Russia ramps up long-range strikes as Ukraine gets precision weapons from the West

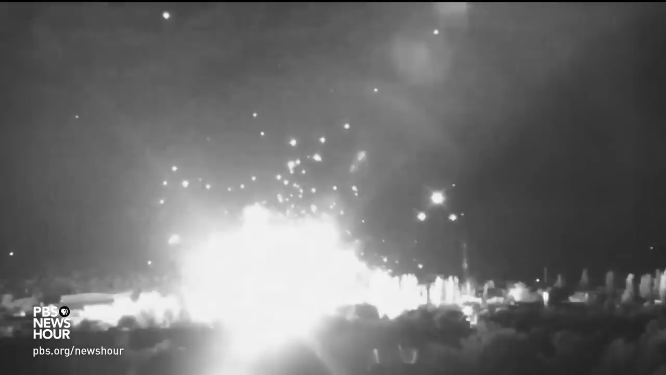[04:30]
Multiple devastating Russian missile strikes against targets here in Mykolaiv followed Ukraine's announcement that it's preparing for a counteroffensive. The goal?